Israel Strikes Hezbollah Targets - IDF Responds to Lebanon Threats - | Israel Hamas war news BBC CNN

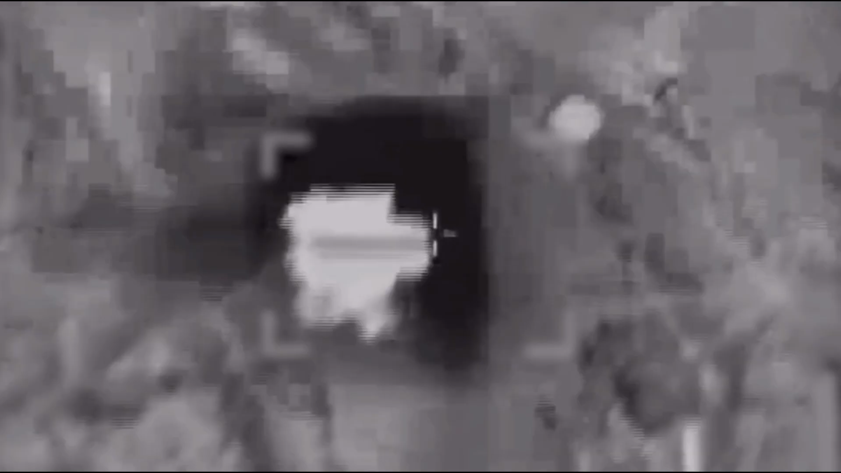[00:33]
Overnight, Israel Air Force fighter jets carried out precision strikes on multiple Hezbollah targets in Lebanon.
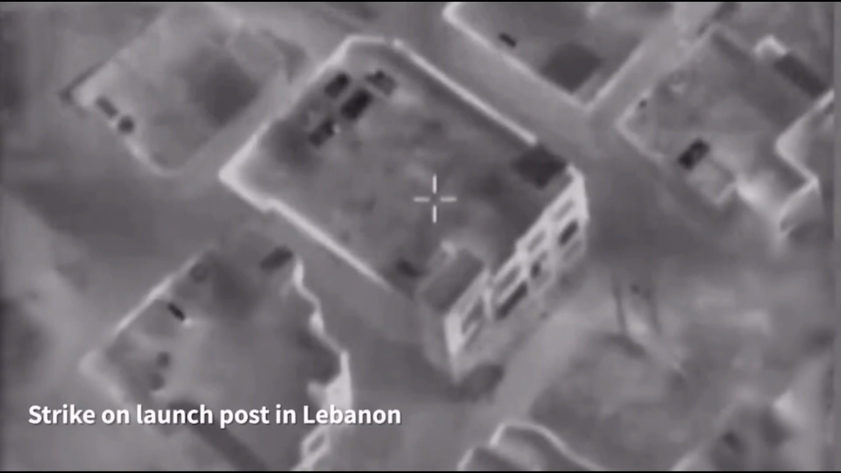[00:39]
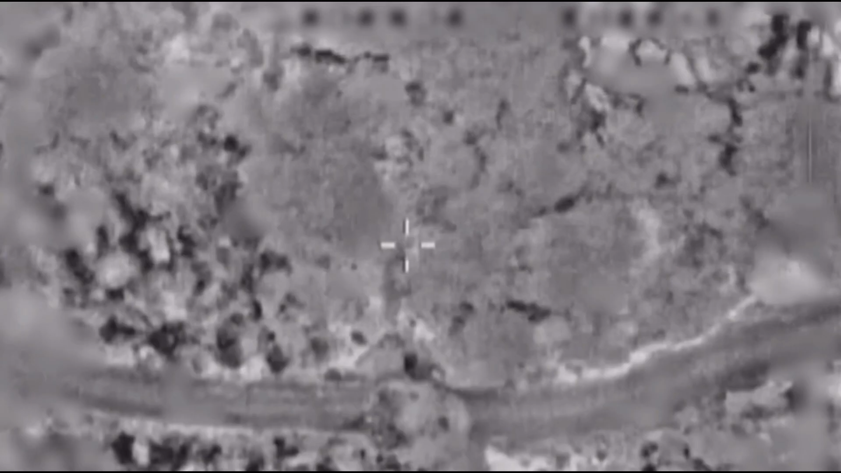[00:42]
These targets included Hezbollah military compounds,